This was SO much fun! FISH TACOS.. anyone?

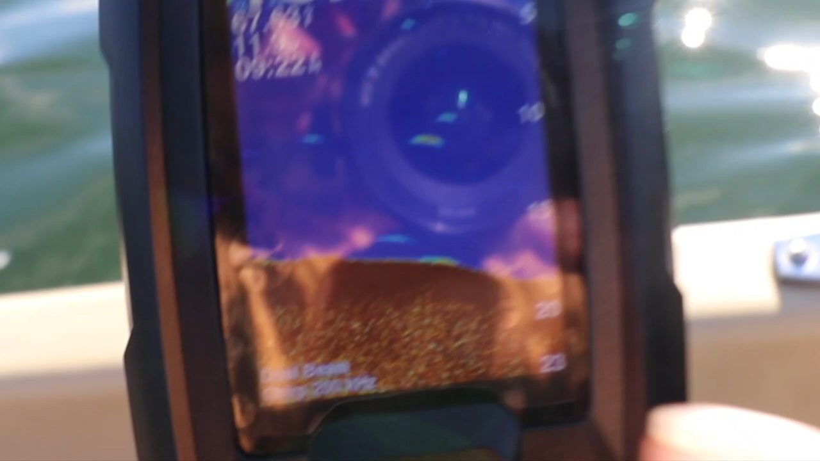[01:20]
of the time these arches mean fish so if I stay here
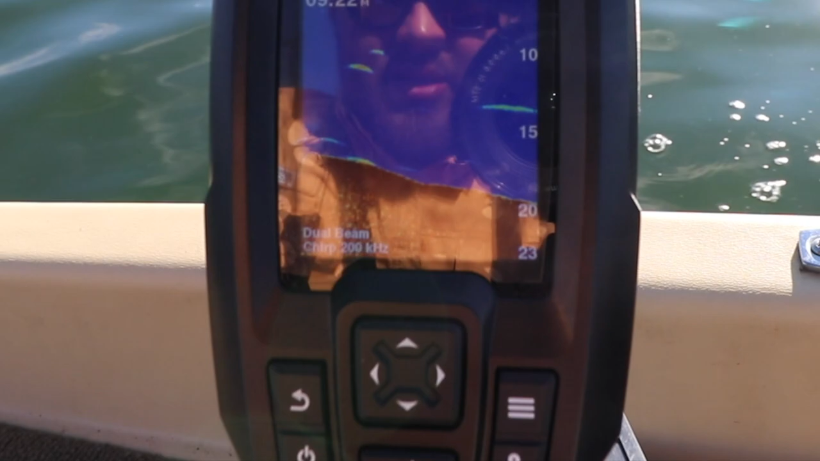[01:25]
and drop down I'm gonna see if there's anything so I did go and buy some worms
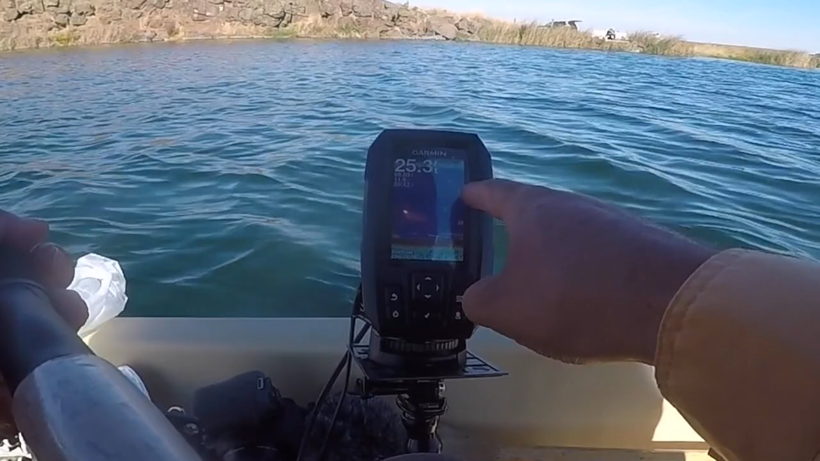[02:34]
feet something's chasing it down right here we're at 20 feet
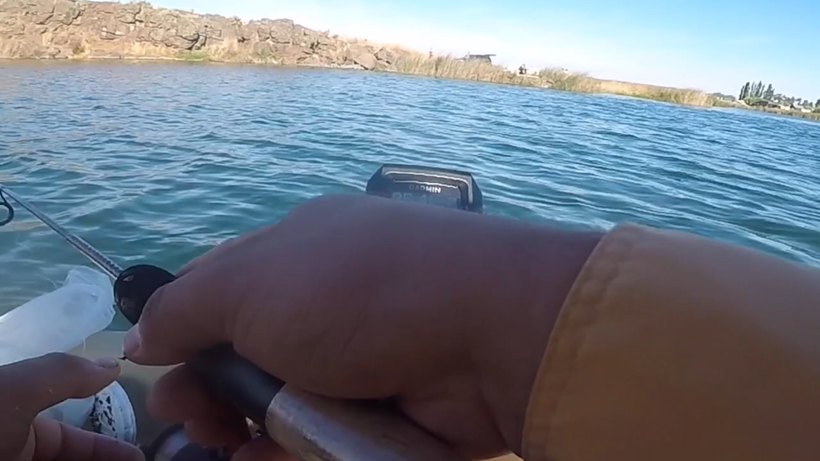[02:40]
if you can see my bait constant drop stuff is checking
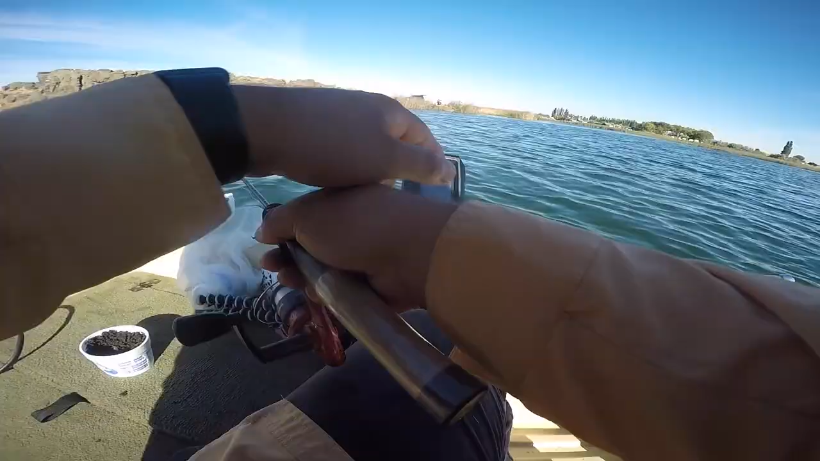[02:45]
it out there's one oh no he came off he dang he came off so again you could see
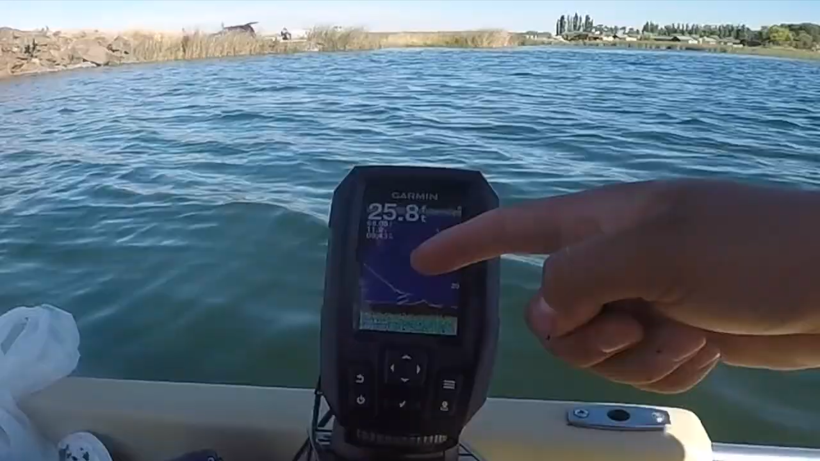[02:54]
right here here's my bait falling
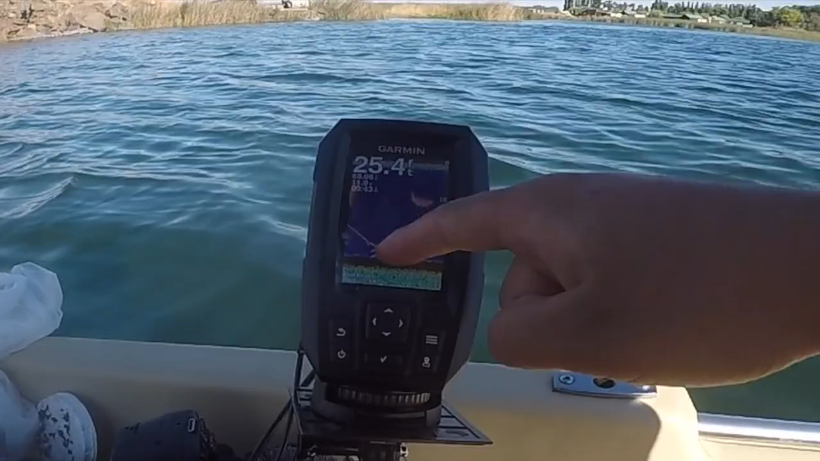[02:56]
things came off the bottom for it hit it missed it I'm gonna set this freaking
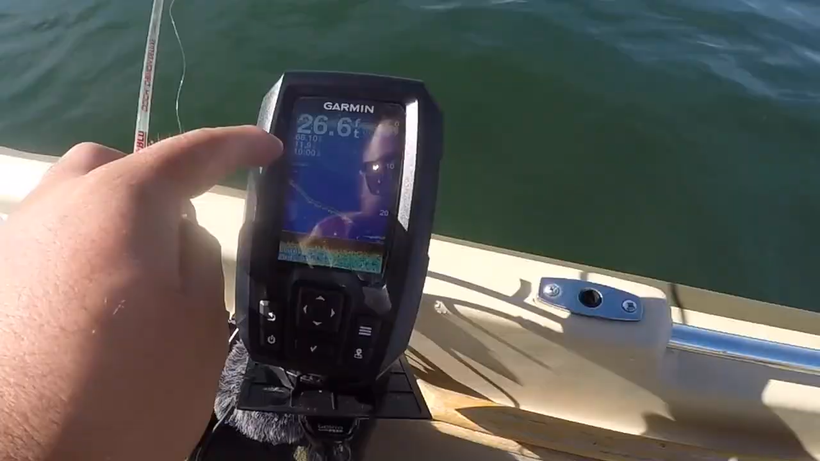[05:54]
you look that fish shot back down now he's hanging back down there again let's get this